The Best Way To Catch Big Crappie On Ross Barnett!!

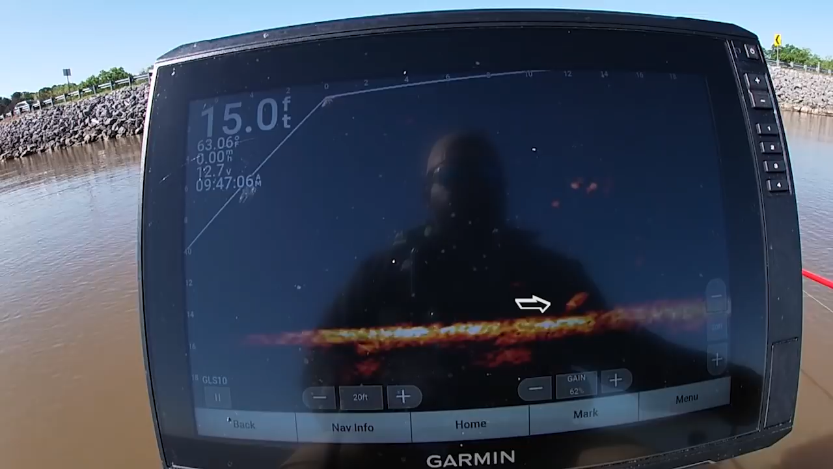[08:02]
On screen: depth 15.0 ft, water 63.06°F
let's see if he bite it
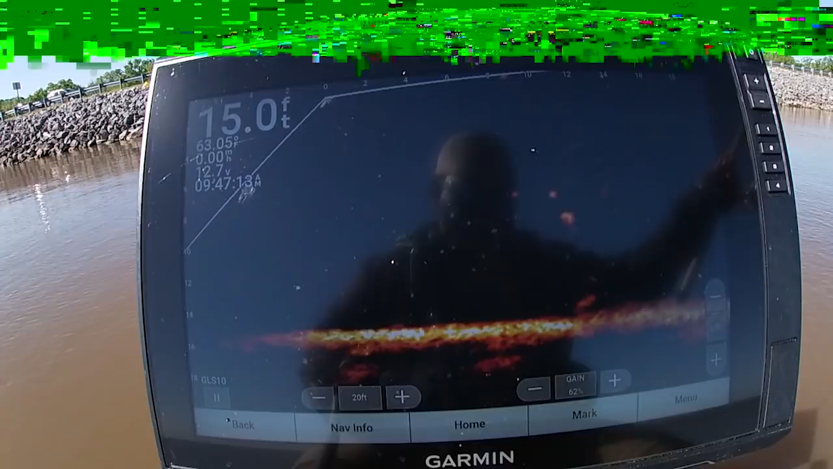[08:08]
On screen: depth 15.0 ft
he see it boom he got it
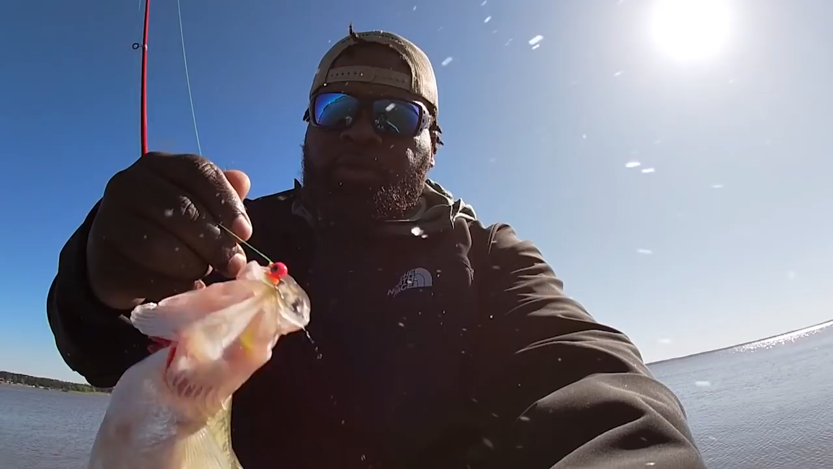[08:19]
good that's what i'm talking about y'all i hope y'all was able to see that in the last but he's not a mess out of here we go
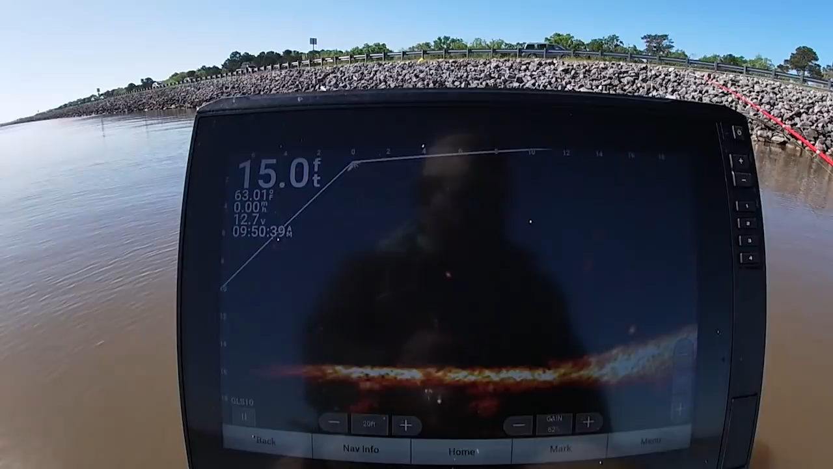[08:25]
On screen: depth 15.0 ft
all right guys these property are laying right on the bottom
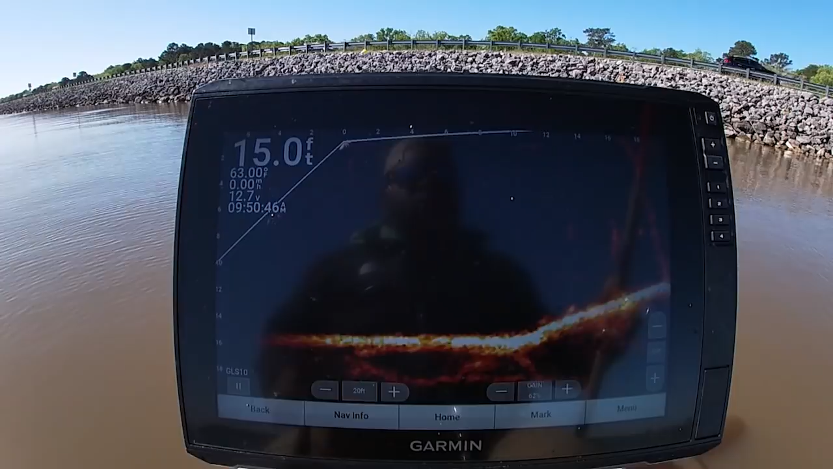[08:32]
On screen: depth 15.0 ft
i actually see uh about two or three of them sitting right here right off the bottom got one coming see if he get it
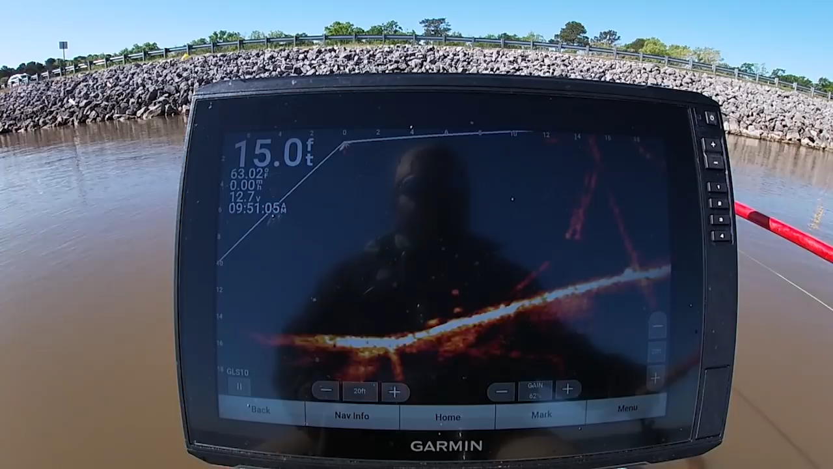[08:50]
On screen: depth 15.0 ft
come on he hit it but he missed it
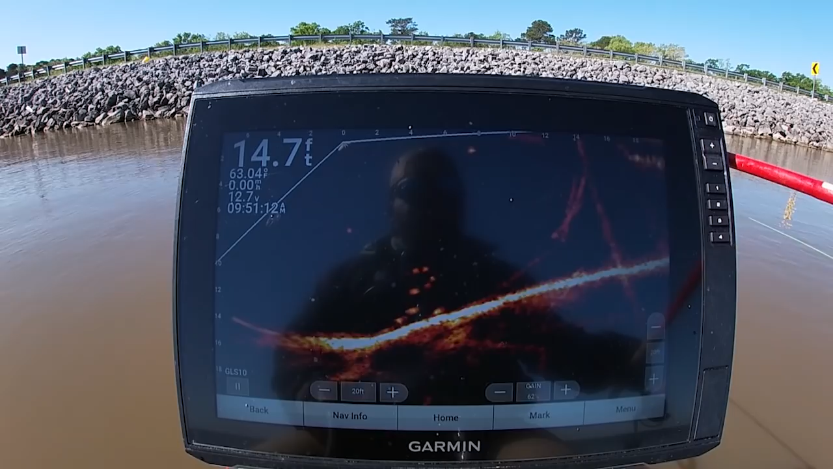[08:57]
On screen: depth 14.7 ft
come on next one bam that one got it
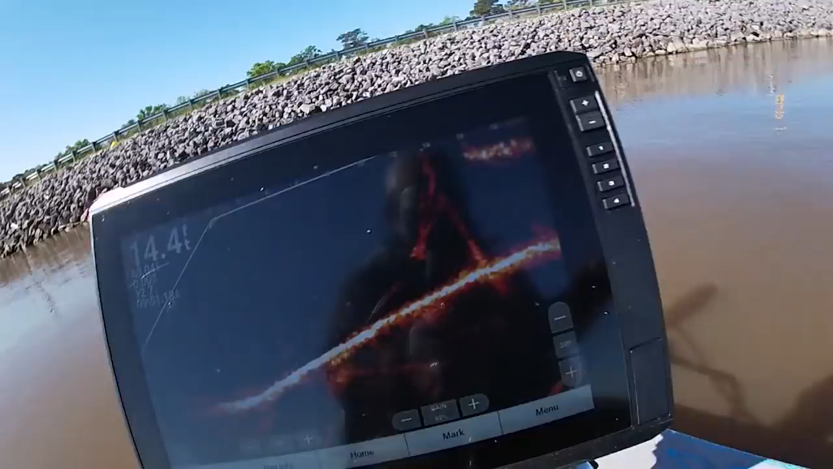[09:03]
that one got it right there there might have been a little bit i'm gonna let you go
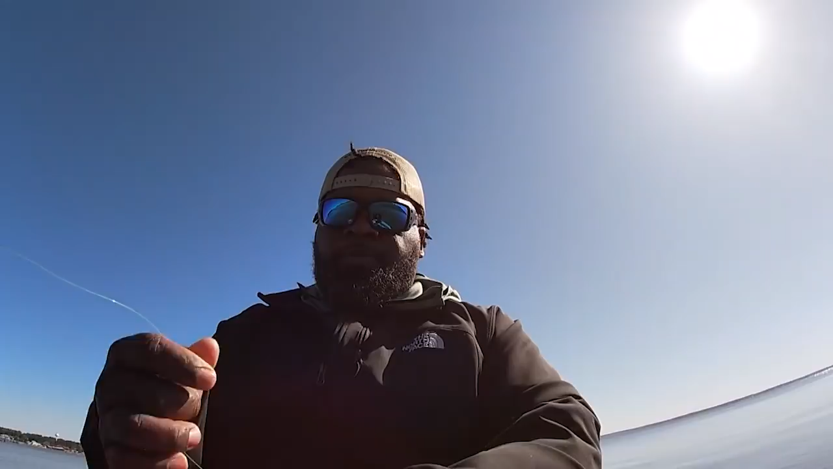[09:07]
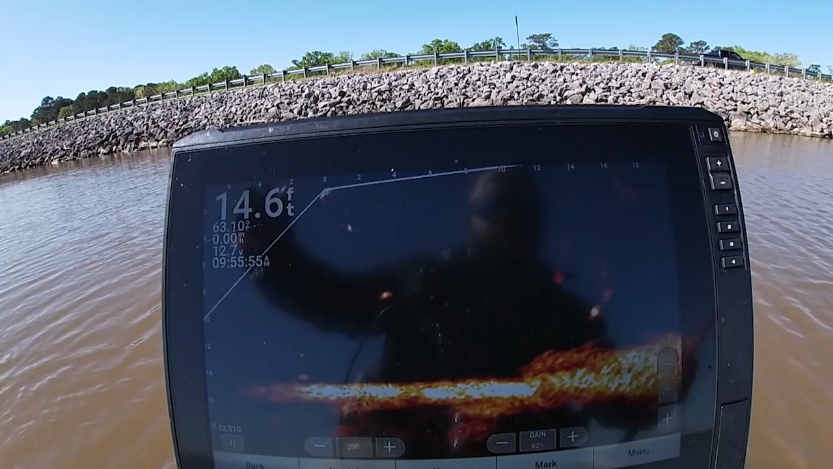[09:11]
On screen: depth 14.6 ft
a little bait see if i can get it in my home
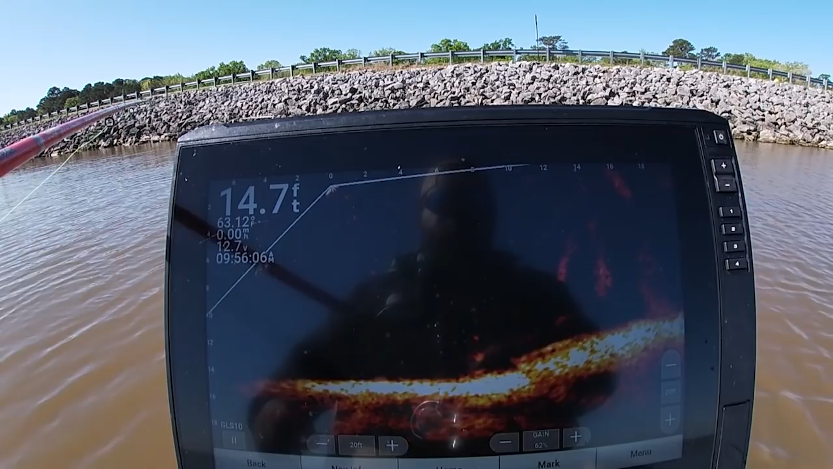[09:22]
On screen: depth 14.7 ft
right there i see it that's some trash right there they're right up on
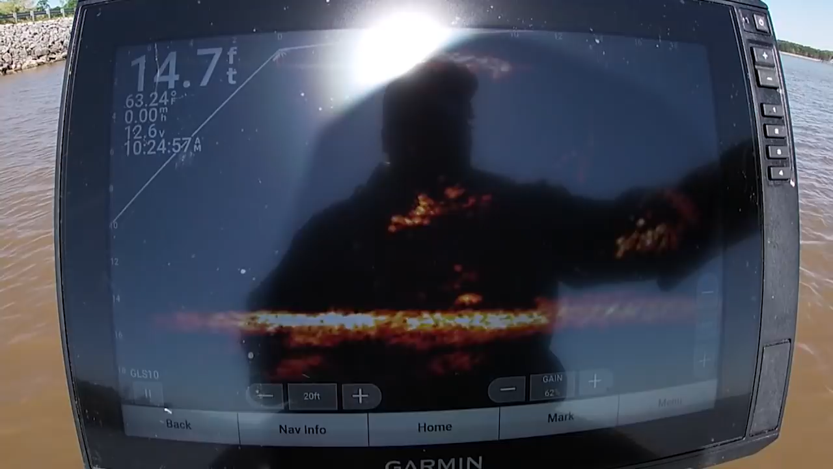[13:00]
On screen: depth 14.7 ft
come on come on here it come bam there it go
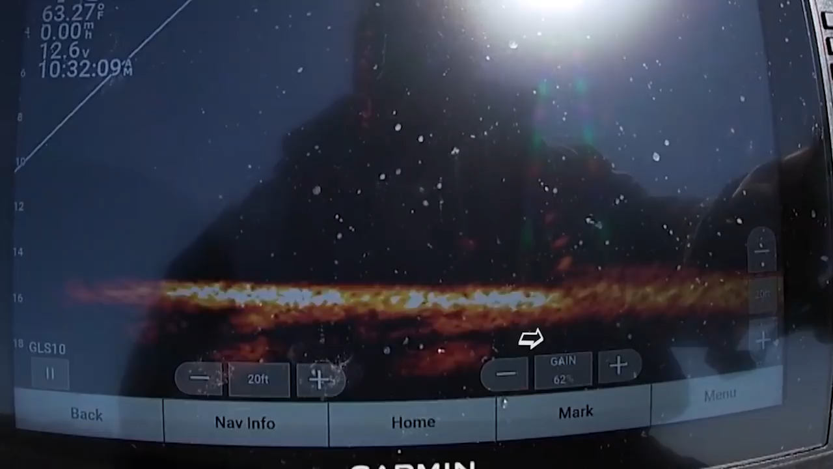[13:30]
a lot of good fish right here come on boom he got it y'all oh flip her i love you you got every time